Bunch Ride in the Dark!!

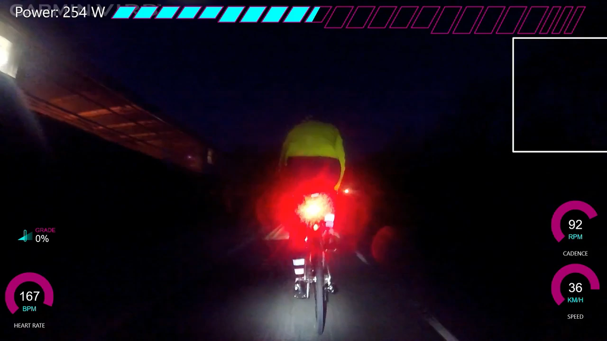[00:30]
hard the problem is the contrast is you can't really see anything apart from the flashing lights because everything else is so dark it was absolutely terrifying doing this to be honest
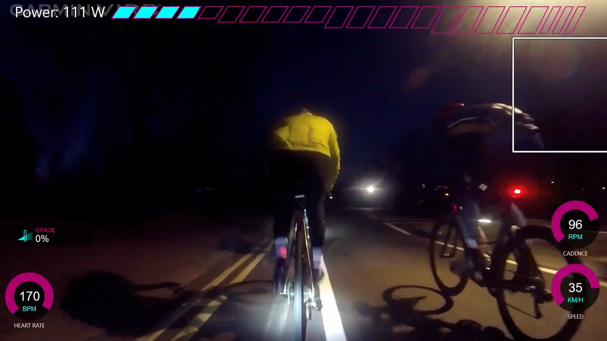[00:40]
because you literally can't see anything really you just hope no one is going to crash in front of you because normally you can look ahead in one of these group rides and see what's going on up the road but it was very hard to see that person was very scary this is probably like 6.30, 7am or something and we were flying around the park and it was good fun, good fun, enjoy it a lot so you can see we were doing quite fast this guy in front of me was quite strong and people often say it's very hard when you're a new cyclist to know how hard to pull through
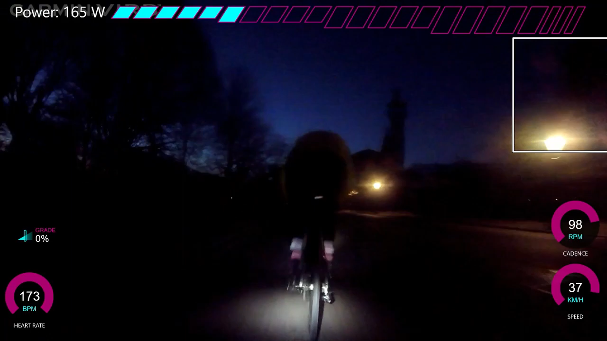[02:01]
going downhill so there's quite a good draft and we're going like 42k's an hour so I was sort of estimating about 280-300 but the thing is that at the beginning you always need to make sure when you pull through you don't pull